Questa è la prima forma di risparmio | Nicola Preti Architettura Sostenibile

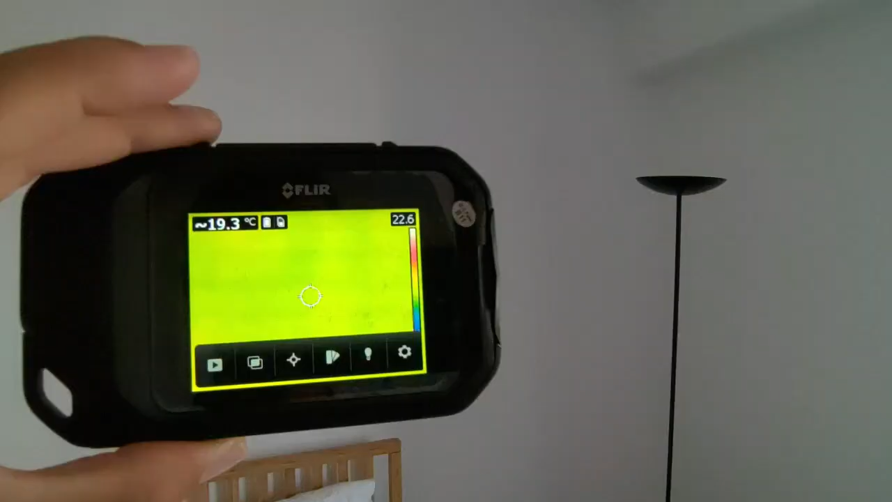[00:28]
On screen: spot 19.3°C
Con la termocamera andiamo a fare un'indagine quantitativa della temperatura superficiale della parete. Vedete che è all'intorno 19 gradi e mezzo e qui 19 gradi e 8.
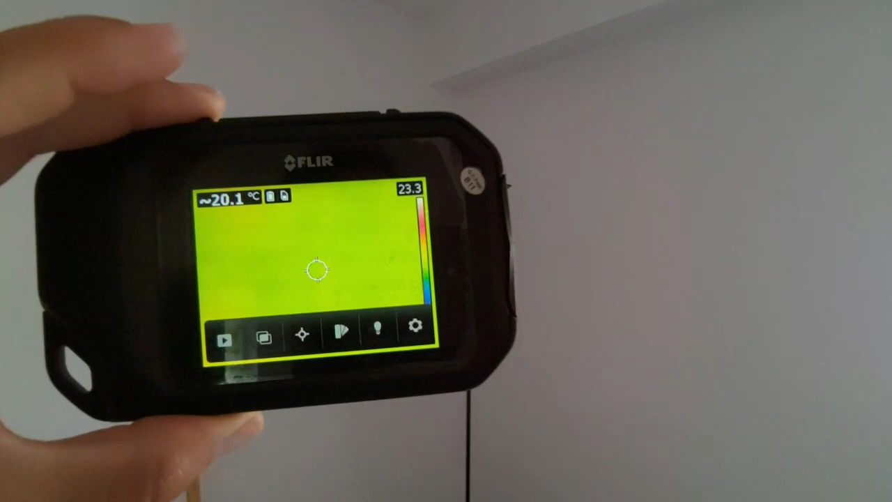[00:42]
On screen: spot 20.1°C
Siamo all'incirca sui 19 gradi. Ora sono all'interno di una casa isolata,
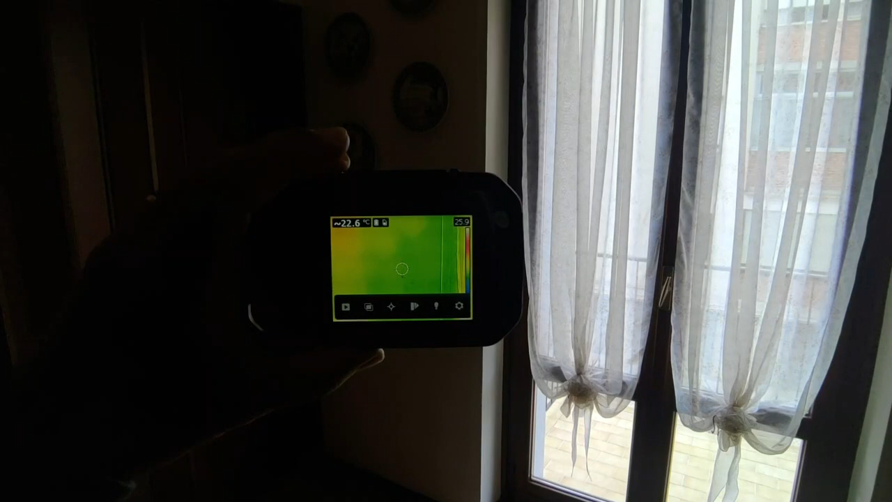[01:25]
On screen: spot 22.6°C
Vediamo che si rileva una temperatura all'incirca di 22 gradi,
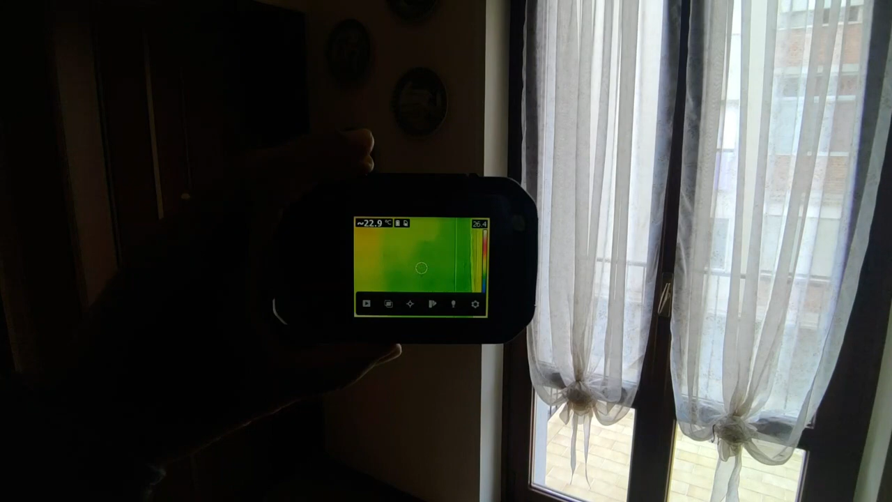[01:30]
On screen: spot 22.9°C
23 gradi come temperatura media della parete.